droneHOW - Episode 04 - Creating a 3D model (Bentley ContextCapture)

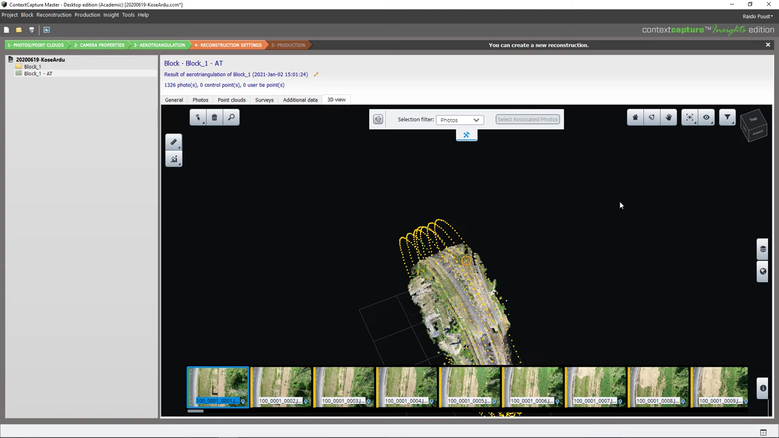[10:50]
I can see that my preliminary calculation is not correct. It is bended around some central point. This is a common issue if you use long linear mission data. It means that camera's optical parameters when not correctly used calculated. It can be fixed very easily. You need to pick some previous project, smaller area, and use optical properties from that project also in this project, as long as you have used the same camera for capture.
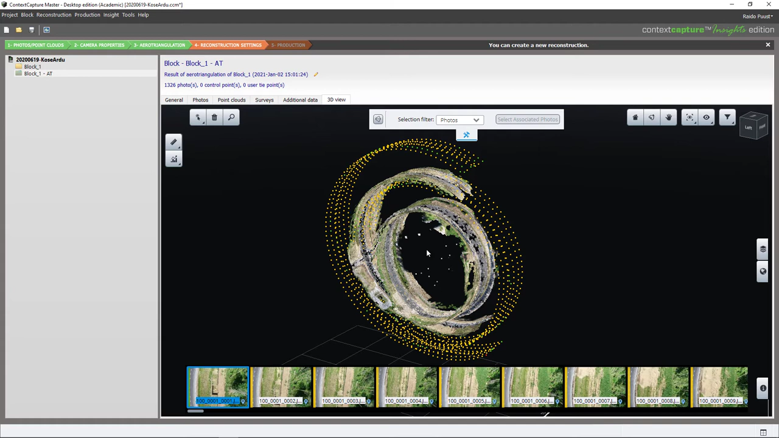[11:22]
Import-export is done during this step. Therefore, you need to ensure that everything looks correct in here before moving forward. Import-export can be done from the tab photos.
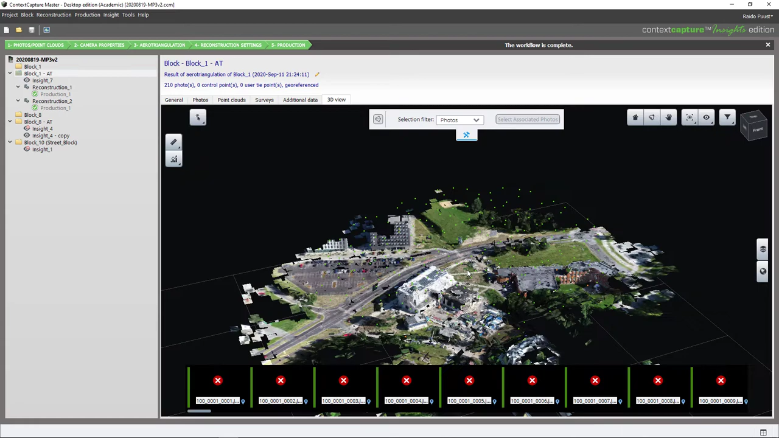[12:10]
I can go to my 3D view and see if that project looks alright. Seems so. I do not have any bended situation here and it is normally because of smaller scale of our project.
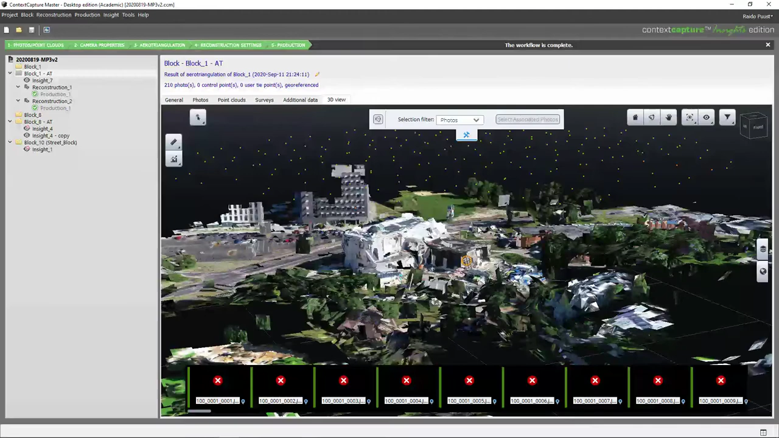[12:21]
Now, let's pick photos and doing a right-click on my photo crew and picking Export Optical Properties.
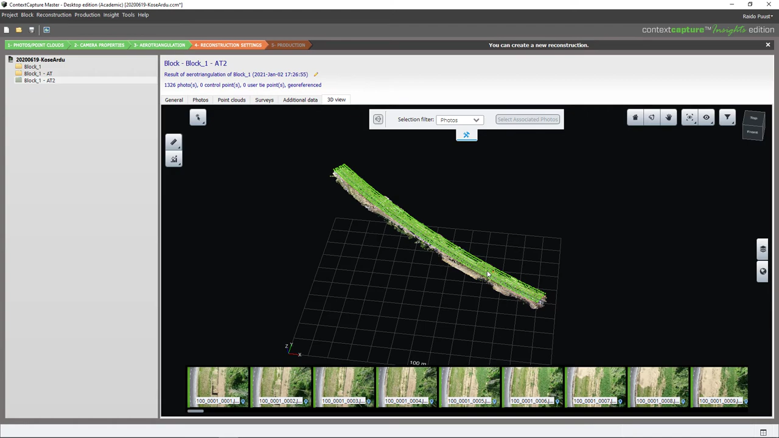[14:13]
I go back to my General tab. I will move forward with New Reconstruction stage that can be found from the lower right corner.
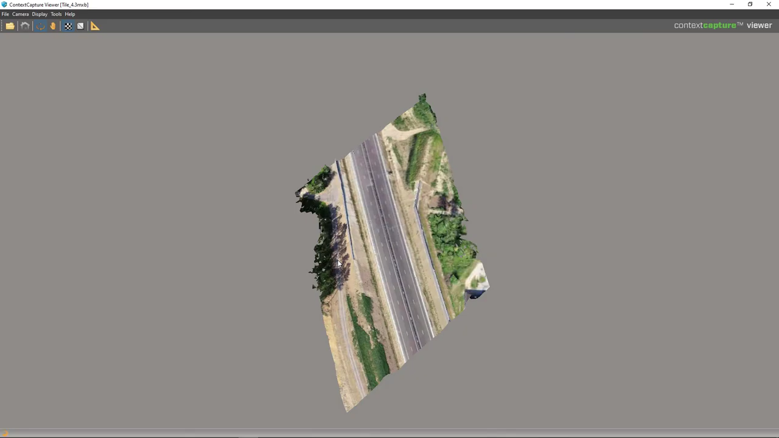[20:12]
I can fire up context capture viewer and check if it looks all right. Once the tile opens, I can also use some tools to locate the point,
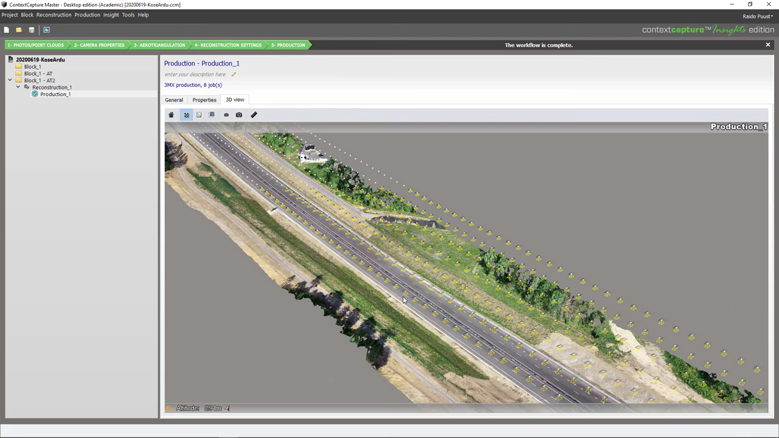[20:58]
all that 1.3 kilometer long section that we were measuring at construction site.
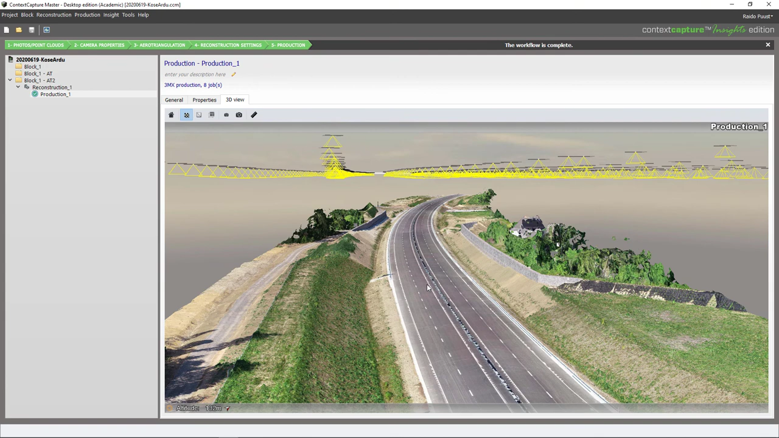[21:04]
We can use this model in our later episodes. Once again, I can use tools to locate a point, measure a distance,
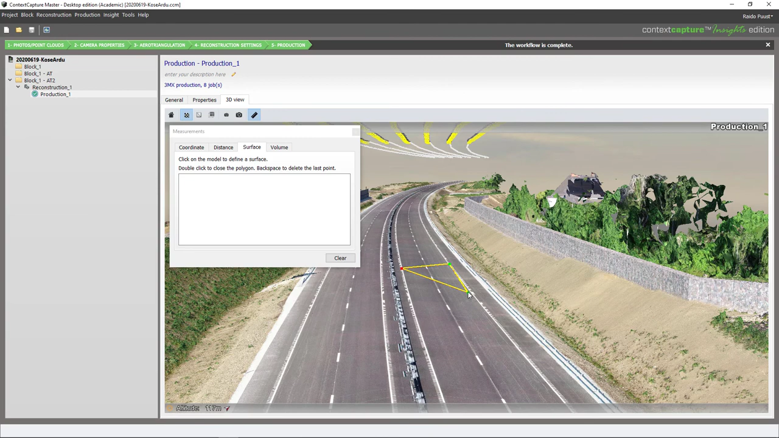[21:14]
measure an area or measure a volume. In our future episodes, we take another look what else we can do with those drone images, in terms of different use cases.
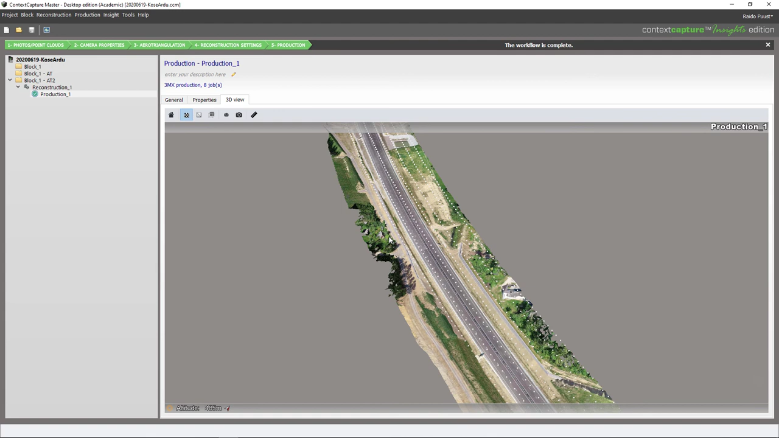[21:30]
Let's do comparisons in between two different PCs that we can use to calculate this model. I will open up this same project that has been calculated in another PC. The final result is the same, but the calculation time is more than two times longer than in this video.
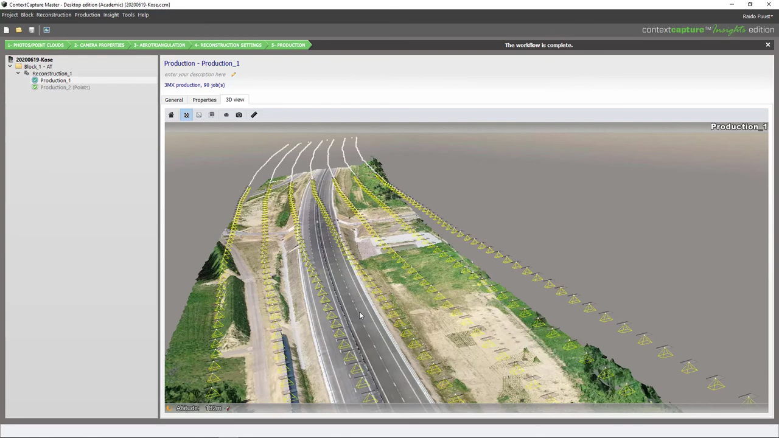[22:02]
If I would like to recalculate my 8-tile model and use some other format, then usually it takes less time, as I do have some pre-calculations available.